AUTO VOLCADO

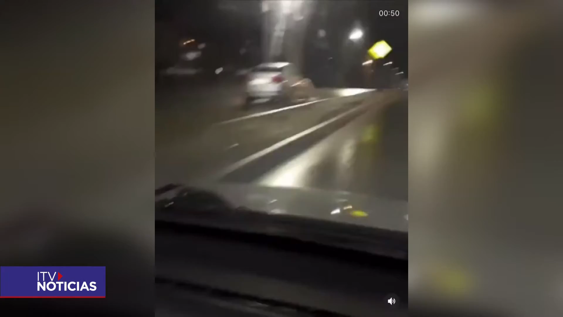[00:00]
Fueron varios metros los que este vehículo se desplazó en contra del tránsito por Avenida Manantiales. Una situación que se repite y que no deja a nadie indiferente. ¿Quiénes son los responsables de estas situaciones, cree usted?